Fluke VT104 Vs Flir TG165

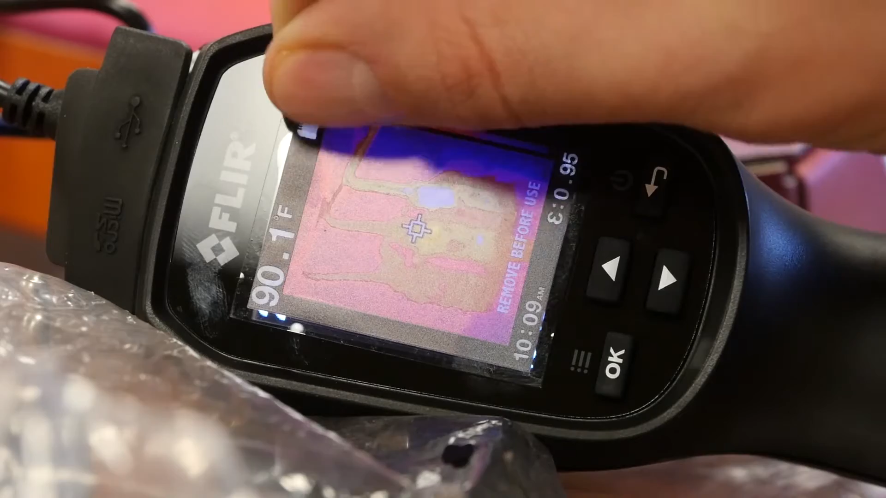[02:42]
On screen: spot 90.1°F
bam, it's alive. Got a window over there.
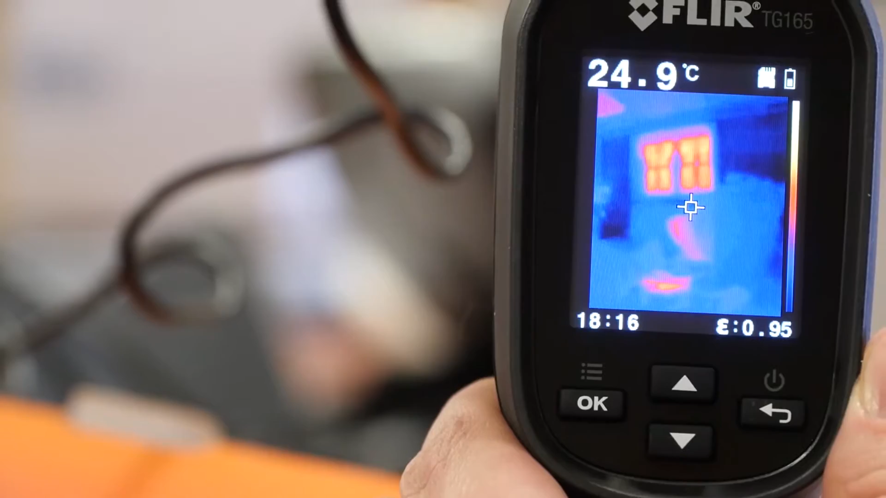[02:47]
On screen: spot 24.9°C
It's neat because with the FLIR, I can see my window. Even though the blinds are shut, there are window panes there.
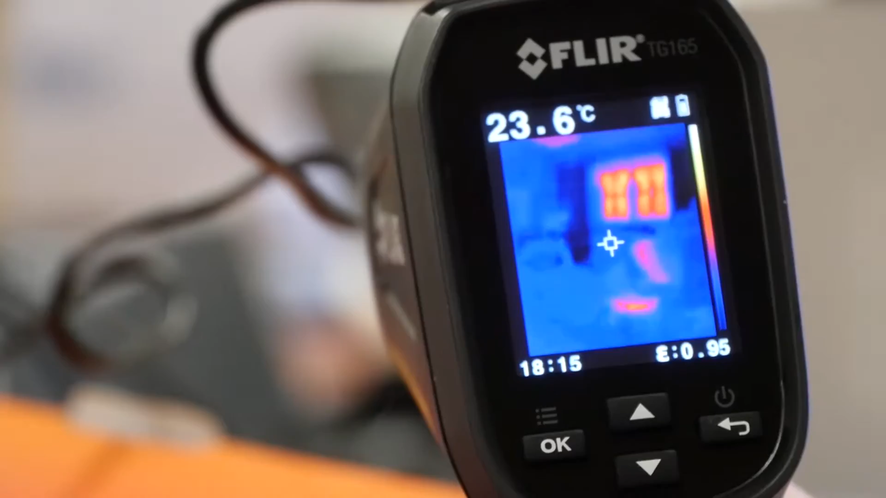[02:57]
On screen: spot 23.6°C
So it does give you a very fascinating detection ability in what's going on behind the scenes.
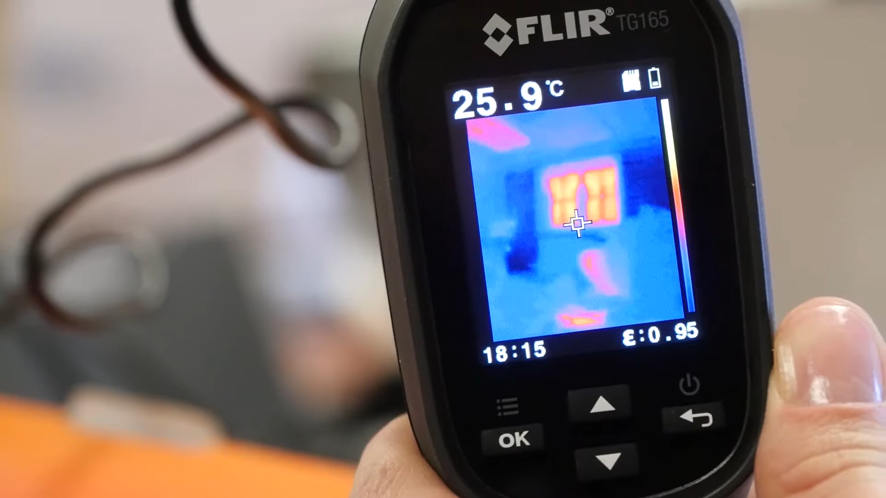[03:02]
On screen: spot 25.9°C
The devices are all Android powered here.
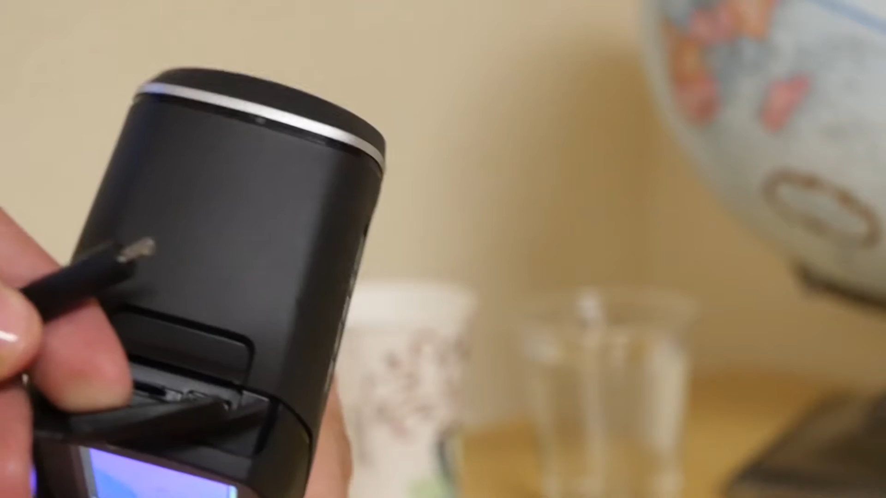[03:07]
So if you are an Android user, I mean,
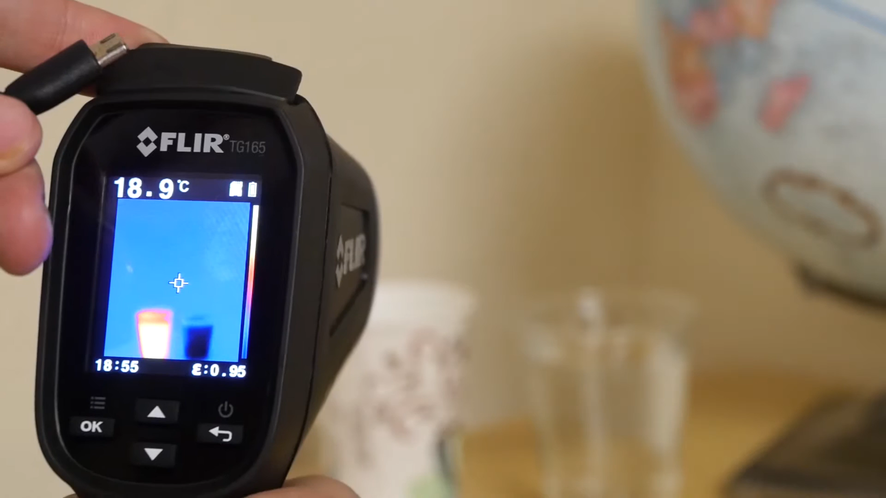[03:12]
On screen: spot 18.9°C
that's just like a million spare phone chargers just sitting around waiting to be used. And with this camera, I mean, look how good the globe comes in.
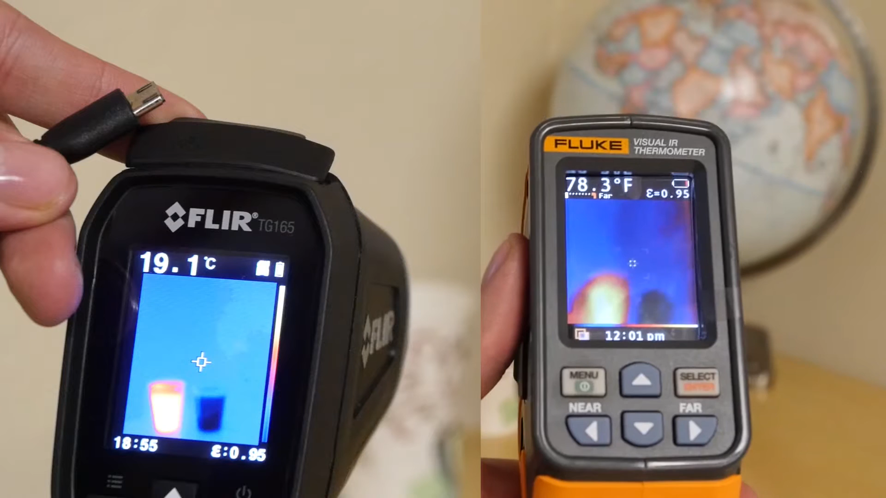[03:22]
And it's because of that great fluke design. Now, why is that even necessary with a thermal camera? Well, it really helps me determine what I'm looking at. Okay, the cups are below the globe. I can see the globe very clearly.
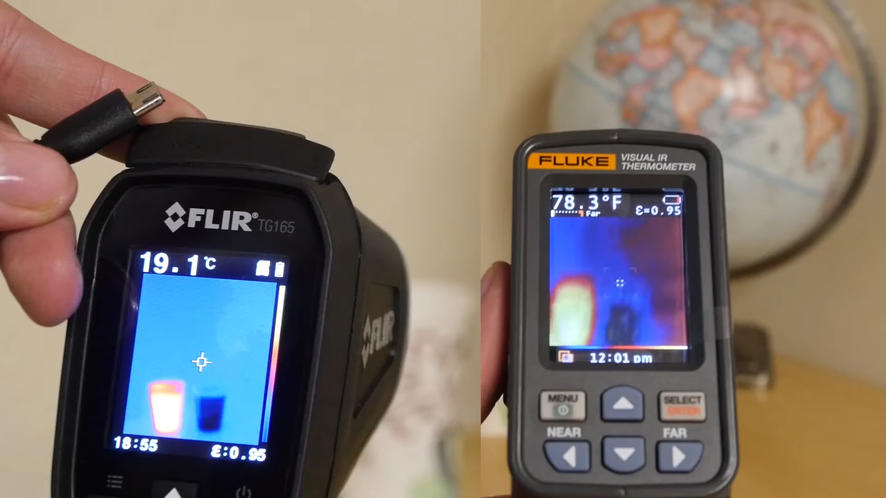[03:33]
And then, boom, there it is. There are the cups. One hot, one cool, as we can see. And again, here we see that picture in picture technology.
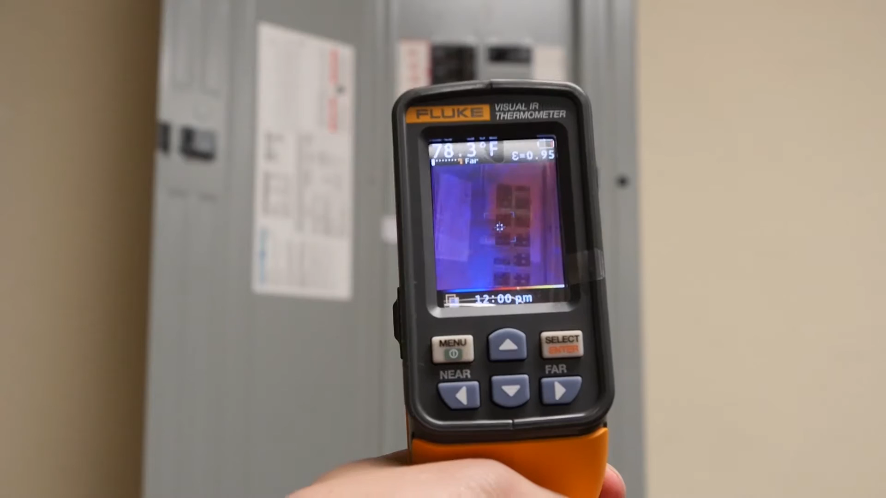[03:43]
On screen: spot 78.3°F
It's showing us a lot about the surroundings, the not really temperature indicative details.
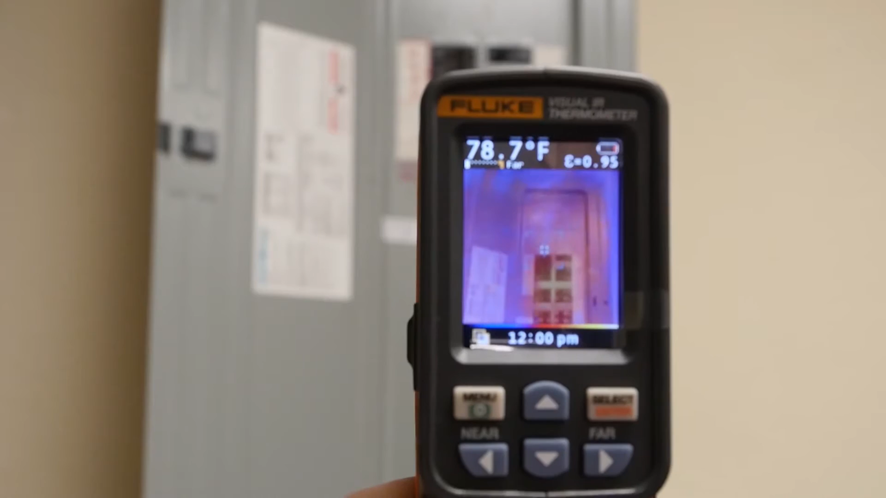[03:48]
On screen: spot 78.7°F
Like the sticker here is visible because
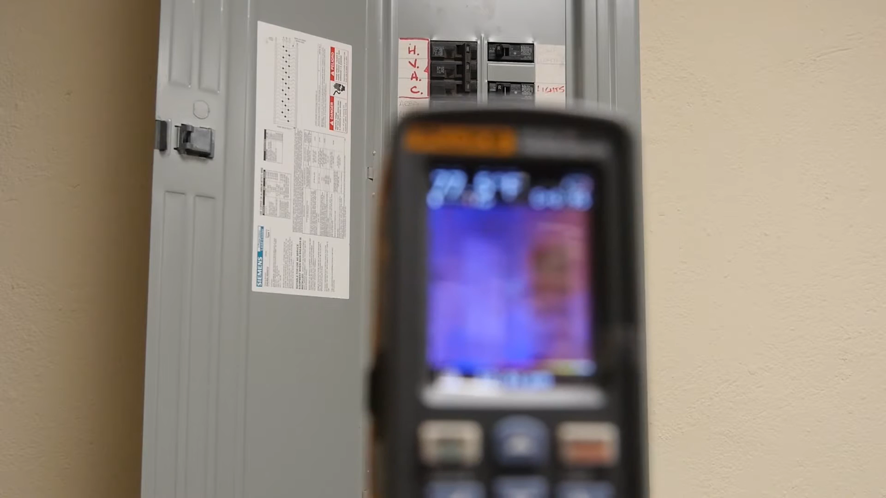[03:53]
of that amazing fluke technology. Is this something you get in the FLIR? Well, let's find that out. Boom. Boom. Okay. Here's our FLIR picture. Okay. Obviously, you're not getting that sticker. But you are getting a heat reading that, to me, appears to be very, very clear and very accurate. And showing you exactly what you need to see and make your judgments based on anything heat-related from what we're seeing in this picture right here.
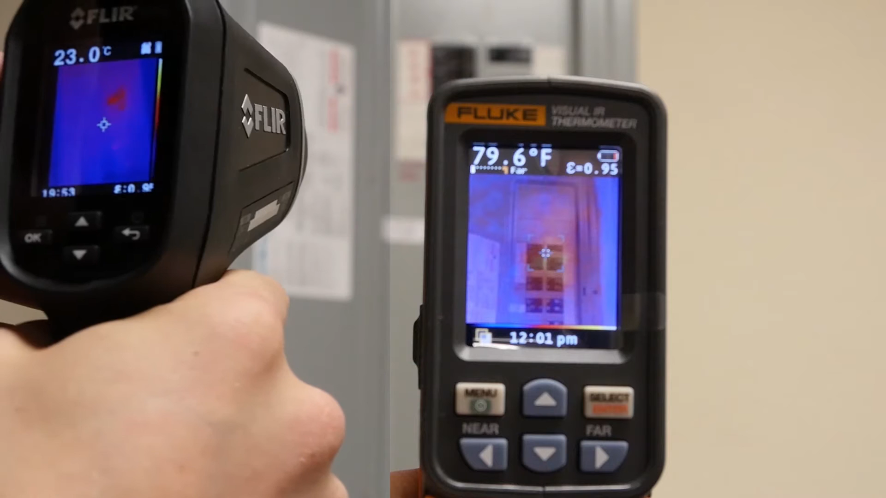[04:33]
Okay, and it's nice technology. Again, that grip on the FLIR is serious. Okay, my grip on there is very serious. Now, you'll look at the picture and is it as good? Well, heat-wise, maybe yes. But as far as seeing that sticker on the box, no, you don't get that. That's for sure.